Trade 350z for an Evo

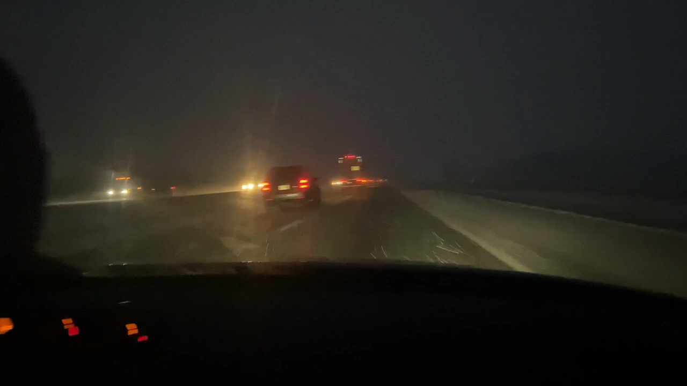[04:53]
guys we're still on the way 50 miles an hour just cooking like a champ these roads are horrible the roads are horrible i'm scared to death right now
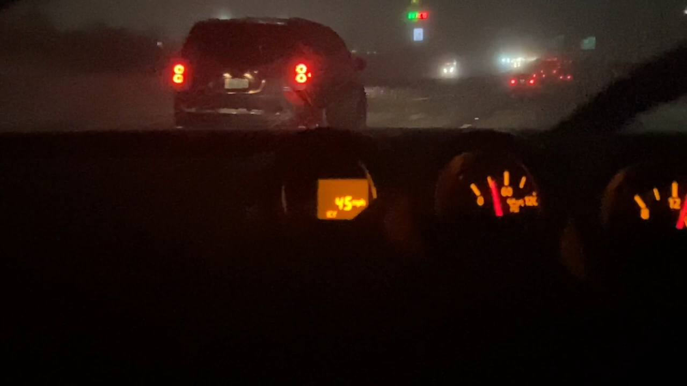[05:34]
fucking crazy guys this is the most we're in a blizzard in a fucking blizzard this is dedication this is two guys that really want to have an evo in their possession today you gotta go through this stuff to get an evo i guess this is what you gotta do if you want an evo yep you gotta get in the jdm space and just fucking go and we this is jdm space right now
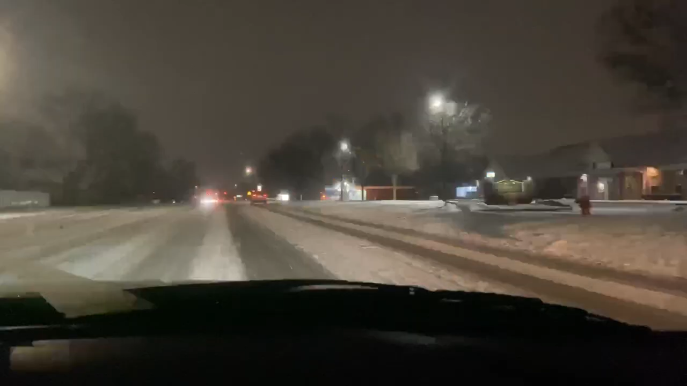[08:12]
off the freeway finally in fucking Kalamazoo Michigan wherever the fuck we're at fucking the north fucking bowl jesus crime this city is so mad dude this is the craziest trip ever shit we go through to go get this evo oh yeah guys